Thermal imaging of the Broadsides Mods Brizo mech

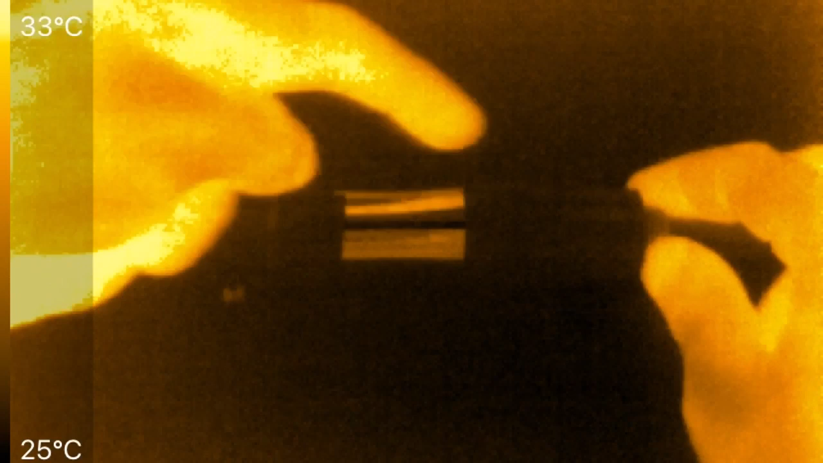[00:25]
On screen: scale top 33°C, scale bottom 25°C
it happen down here where the threads are does it happen upwards joins the atomizer is it where the contacts are here just get a better idea not because this gets hot just because I'm curious is where that voltage drop is occurring now you may notice this area in the center which if I pass my hand over you can see the reflection the top and the bottom are wrapped in black electrical tape so I can see where the infrared heat is and you can see where my finger is
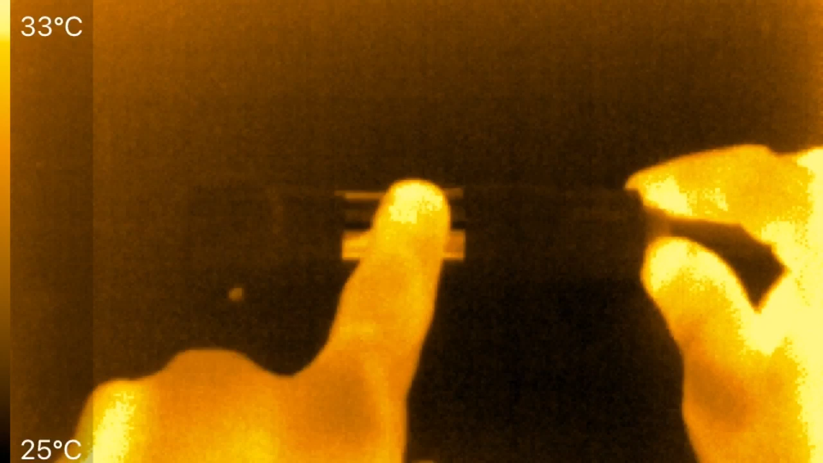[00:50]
On screen: scale top 33°C, scale bottom 25°C
there but you can't really see anything here in the middle the tape
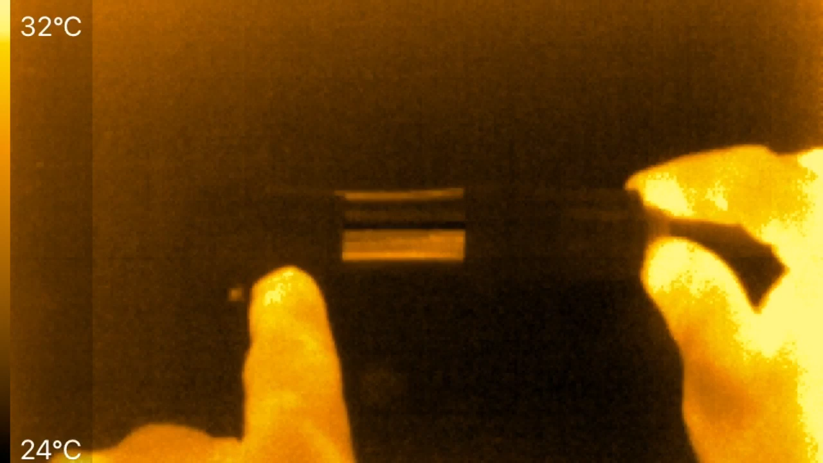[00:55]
On screen: scale top 32°C, scale bottom 24°C
makes the metal much better emitter of infrared radiation because polished metal is a really poor emitter what it does though is it shows you the heat that's around like if I move my hand back and forth so I'm not too worried about the heating right in here any heat
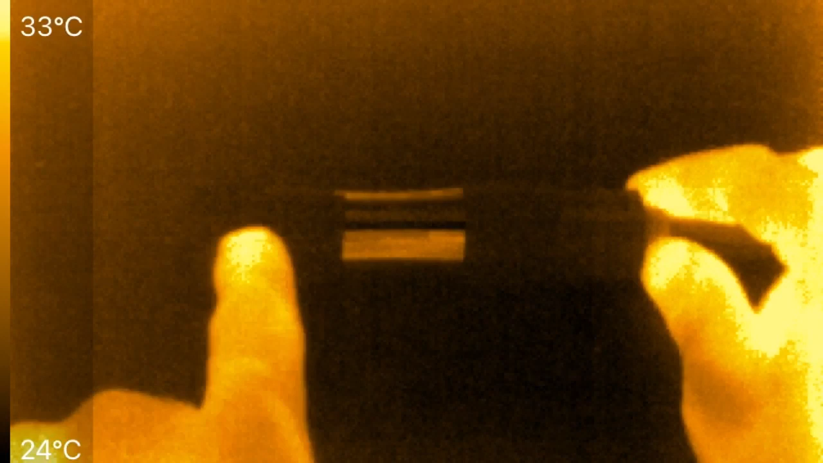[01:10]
On screen: scale top 33°C, scale bottom 24°C
that starts from here will spread up or move the other way I want to leave this bear to show you how important it is to not aim an infrared gun or an image thermal imaging camera at metal unless you've done something to it flat black paint even black electrical tape to
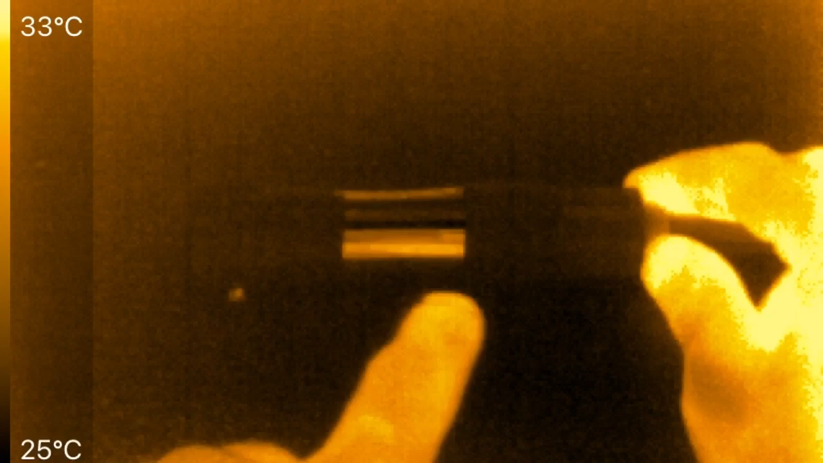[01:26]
On screen: scale top 33°C, scale bottom 25°C
make it a better emitter of infrared and you can see the button
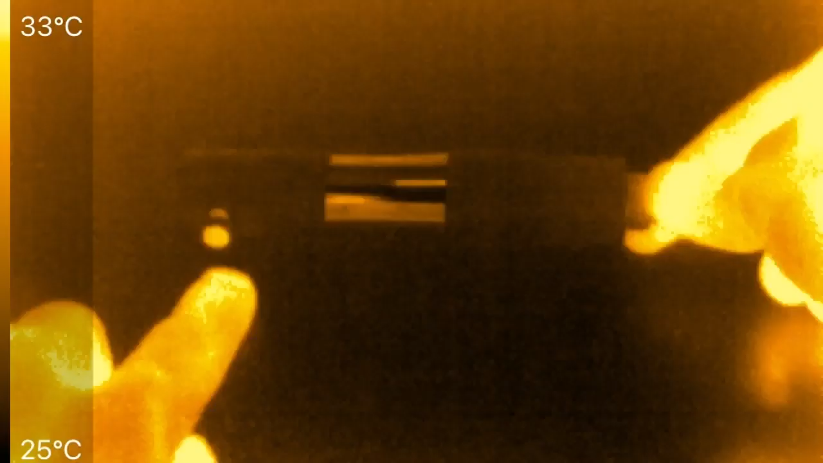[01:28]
On screen: scale top 33°C, scale bottom 25°C
picks up reflections but
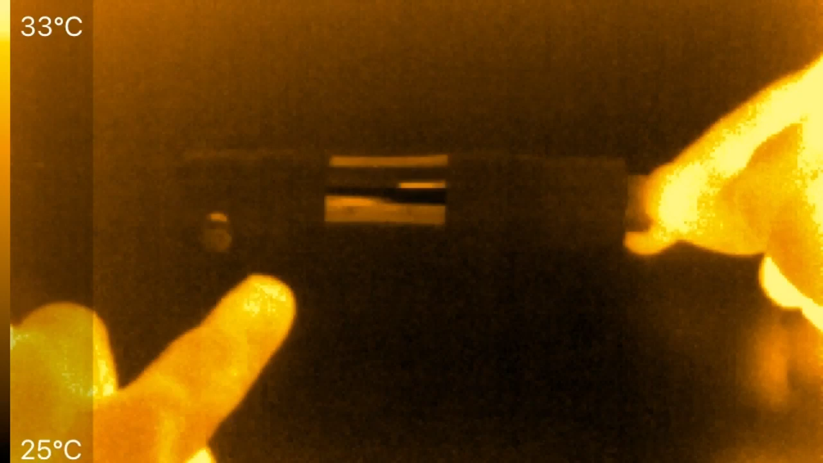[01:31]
On screen: scale top 33°C, scale bottom 25°C
won't show itself getting hotter for the test I'm going to pass 30 amps continuous through this not as a simulation of what happens when we're
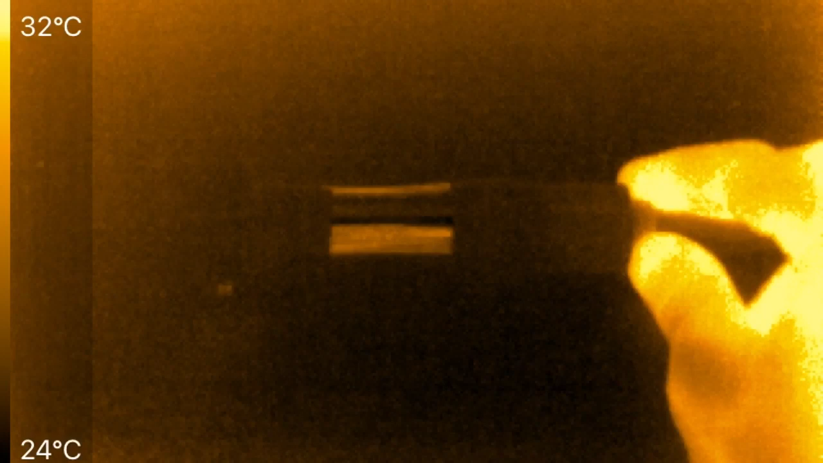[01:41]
On screen: scale top 32°C, scale bottom 24°C
using this mech not at all but so that we don't have to wait an hour as I sit here you
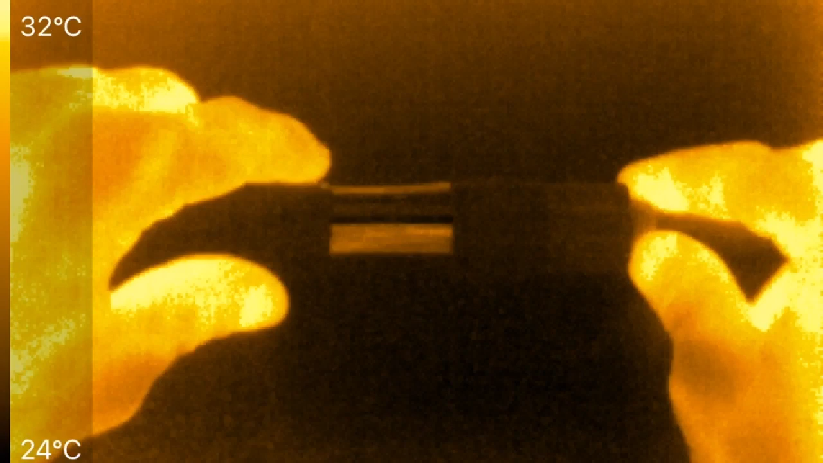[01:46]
On screen: scale top 32°C, scale bottom 24°C
know pressing the button pulsing away if try to do some kind of simulation we're not here to simulate
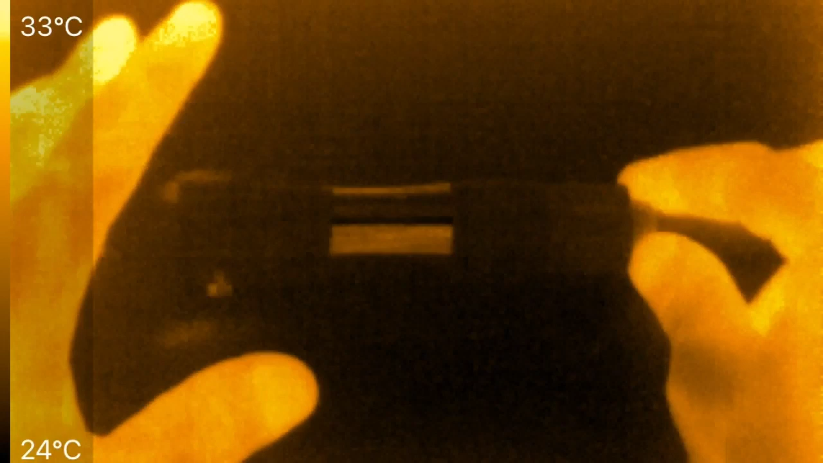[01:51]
On screen: scale top 33°C, scale bottom 24°C
how it's used we're here to find out where the heating does occur now the actual temperature doesn't matter either we're just looking at does it heat up
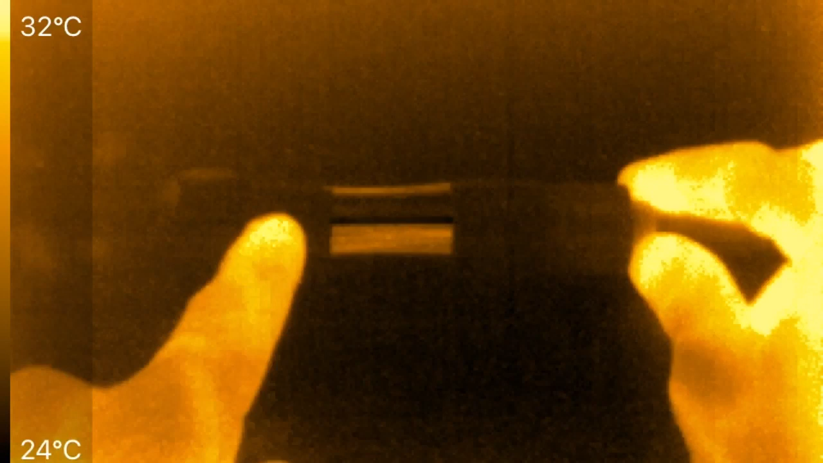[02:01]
On screen: scale top 32°C, scale bottom 24°C
you know here in the threads does it heat up where the contacts are does it heat up where the threads or the atomizer screws
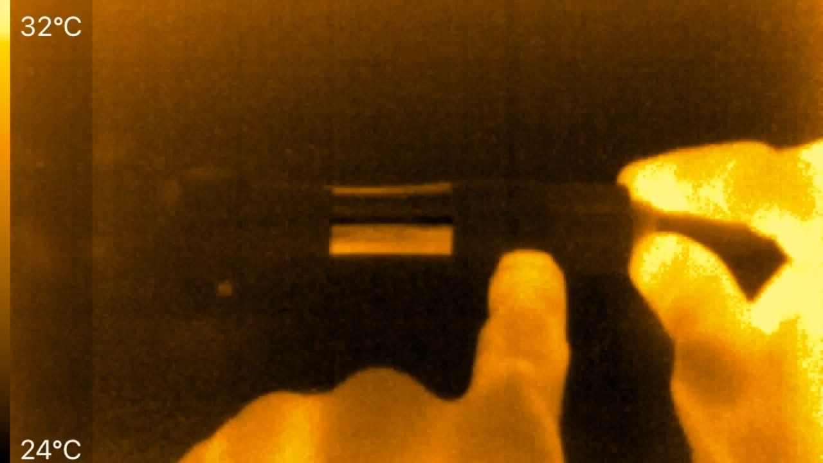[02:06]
On screen: scale top 32°C, scale bottom 24°C
in that's it we're not concerned about temperature or anything like that and